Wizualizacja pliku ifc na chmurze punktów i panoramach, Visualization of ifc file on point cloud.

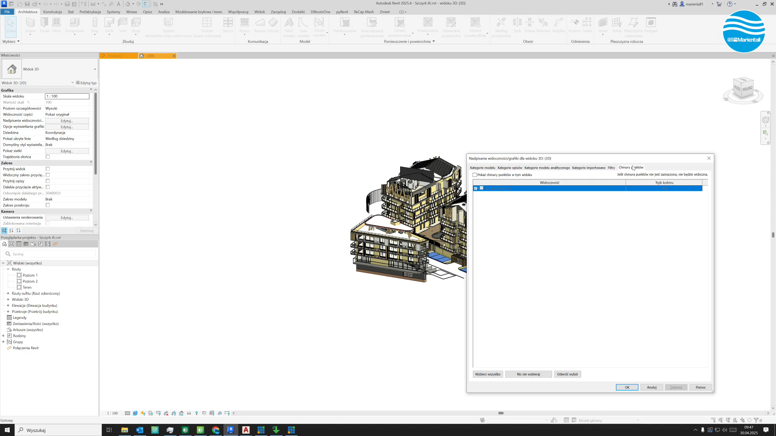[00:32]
umieszczając go w rewicie nadałem mu współrzędne na podstawie chmury punktów którą wykonałem za pomocą drona.